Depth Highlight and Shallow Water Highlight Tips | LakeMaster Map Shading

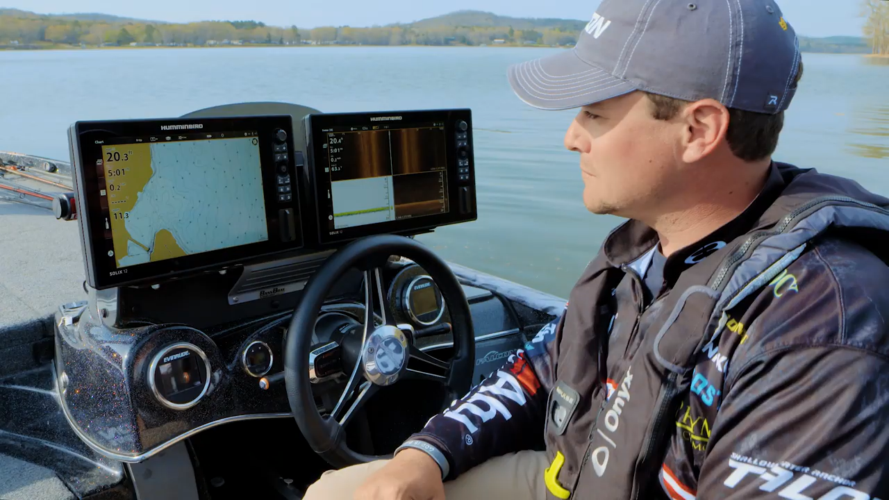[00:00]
So guys there's some really cool features I want to talk to you about manipulating your Lake Master map on your Humminbird.
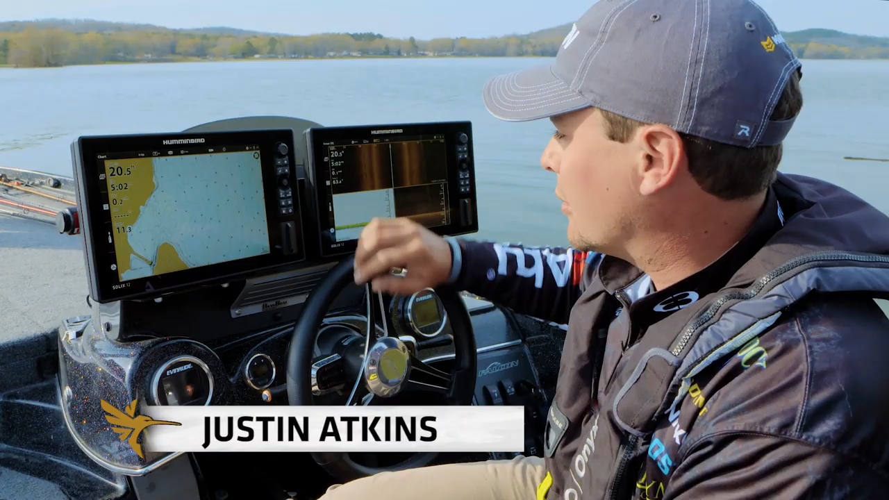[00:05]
It's depth colors, shallow water highlight, and depth highlight.
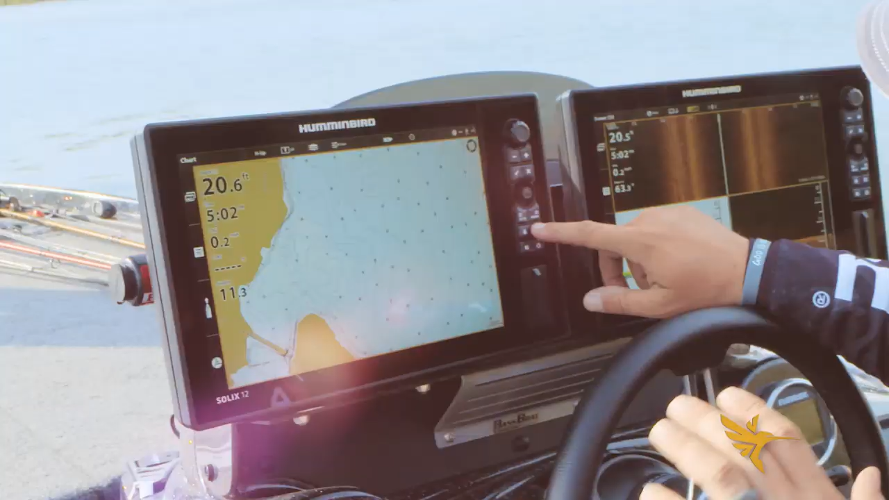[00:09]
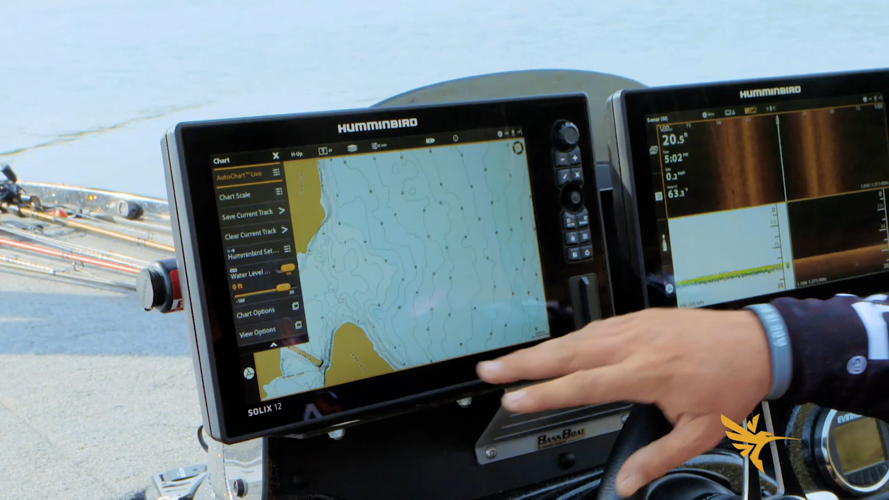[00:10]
First thing I'll talk to you about is going to be depth colors. We're going to go in here to our chart options, Humminbird settings, we'll go down to depth colors.
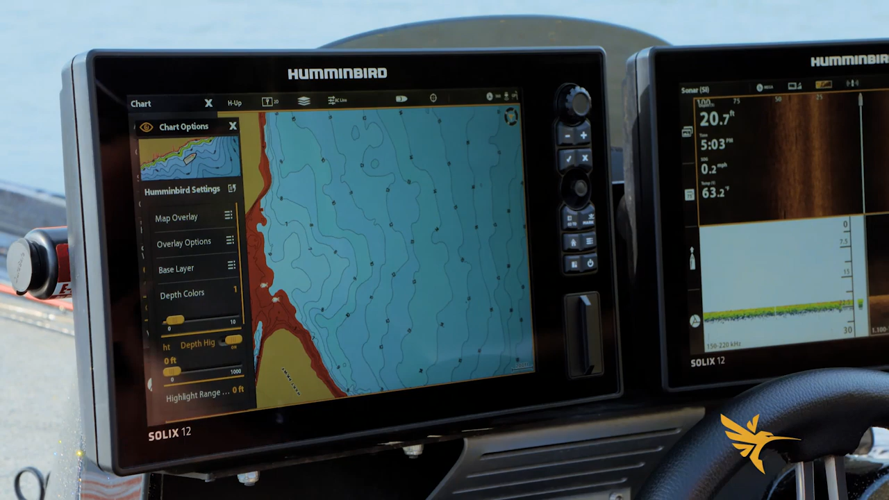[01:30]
That'll be my next layer out of depth I'm really looking at. It's springtime. I've been targeting fish today in that five to ten foot range. So we're going to use that for our example here.
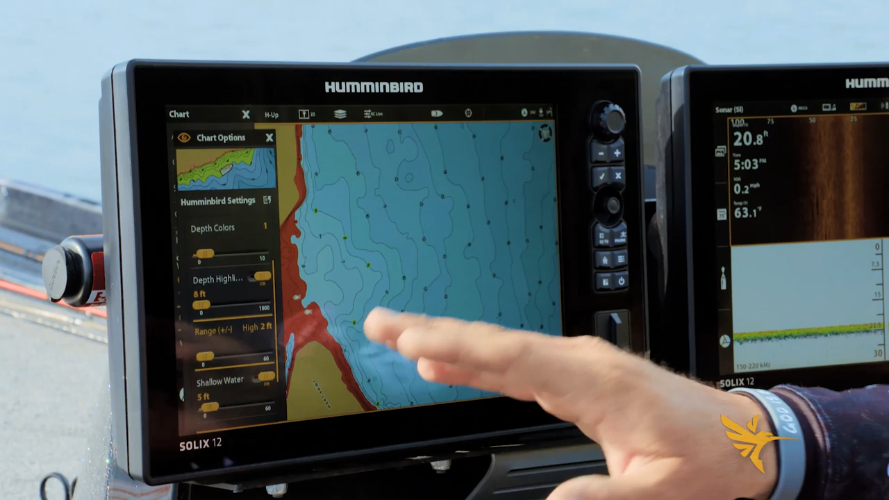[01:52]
On screen: depth 20.8 ft
That should highlight everything from six foot to ten foot. To keep my OCD down I'm going to add one more to it to get that five foot range that's in between those two. That's going to give you a good painting on your map. Really helps you dictate things just by looking at it without having to read the numbers or run over there and check the depth yourself. You can see visually from your map just with a quick glance what the depths are like, how the bottom is going to lay out, if it's flat, if it's steep, there's a creek swinging in.
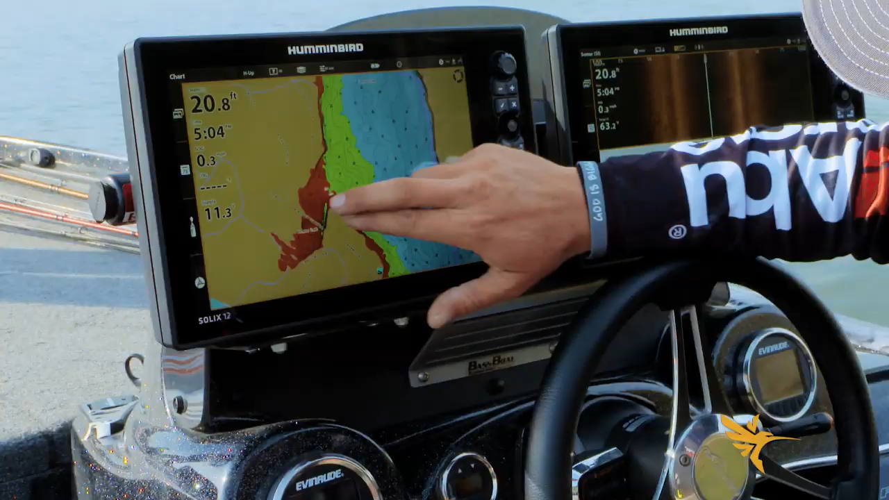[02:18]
As you can see back in here in this flat we have a little bit of a deep range going under this bridge and that's just a creek channel swing.
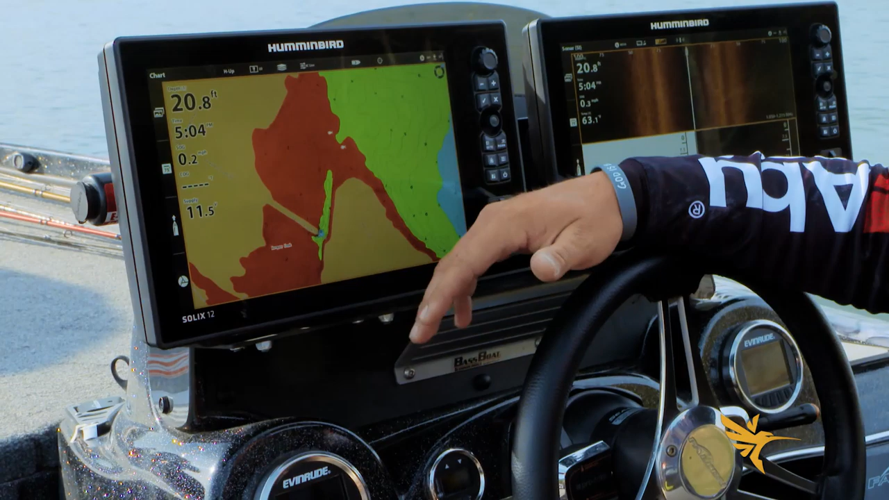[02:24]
Things like that really start to stand out to you. It helps you break down a lake a lot quicker. Let's say the crapper you're out in 15 foot plus or minus a foot. You're finding some in 14, you're finding some in 16.
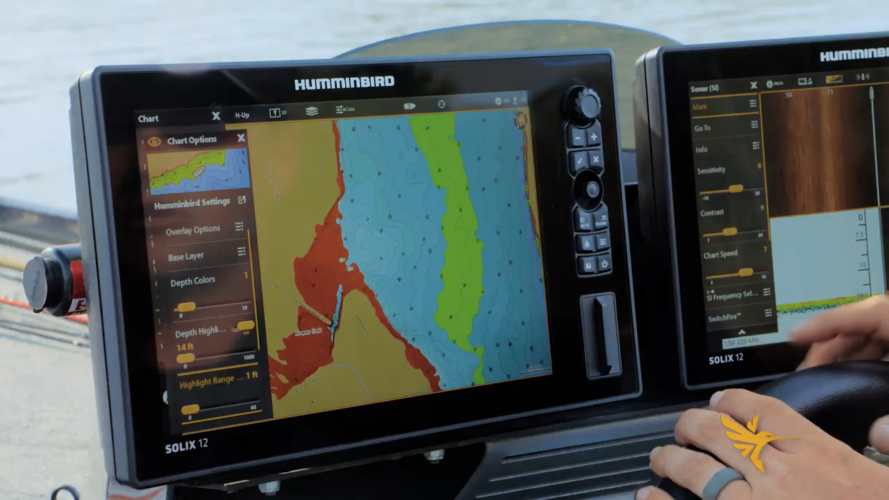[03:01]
However you want to attack that depth range you now have it highlighted.
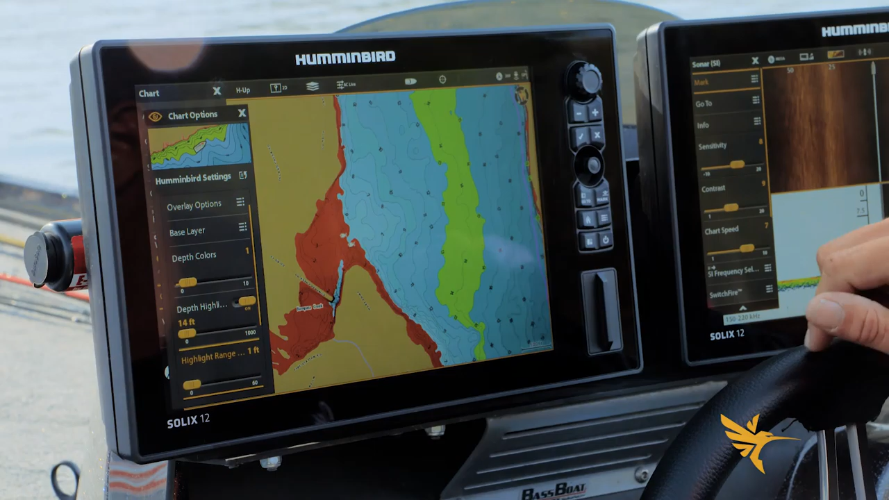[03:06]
You know how to keep your boat right where you want it to be able to find this fish.